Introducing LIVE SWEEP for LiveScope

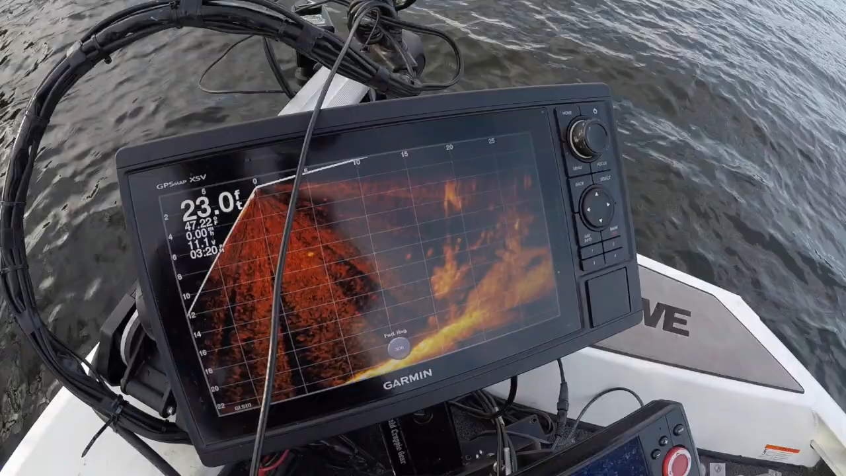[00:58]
On screen: depth 23.0 ft
And I can do that independently of the trolley motor, which is something I haven't experienced. So this is going to be new for me. But I can tell you, this is definitely the tops in terms of technology and what's available out there.